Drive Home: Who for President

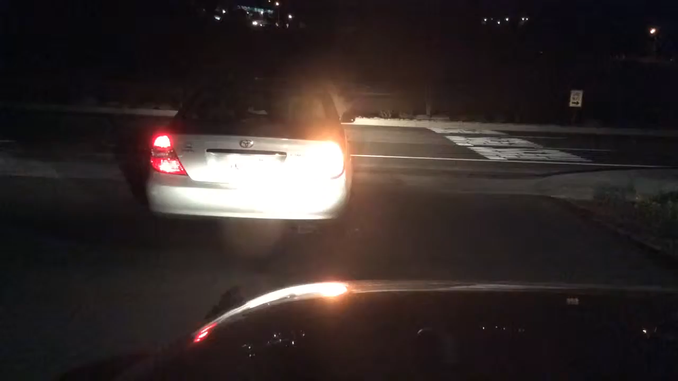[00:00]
All right, guys, it's time for my nightly drive home, if this person will go. It's already been a break in traffic, and they're still just sitting there looking. Okay, now you can go. Don't roll it. You're going kind of fast there.
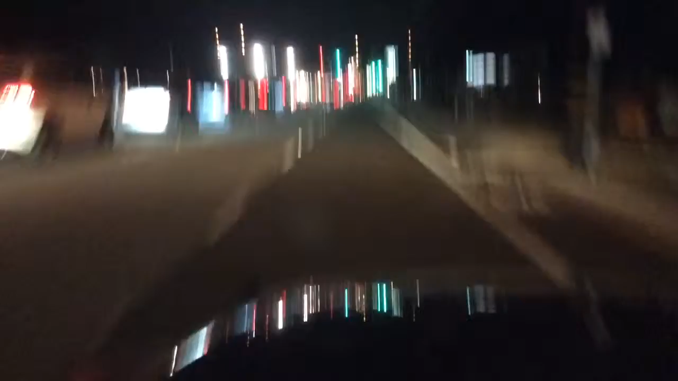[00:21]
All righty. Woohoo! Bumpity bumpity. A lot of bumps right there. So my nightly drive home. And I don't know what I'm going to talk to you guys about. Tomorrow's Veterans Day. So hug a vet. Hug a vet. Will ya?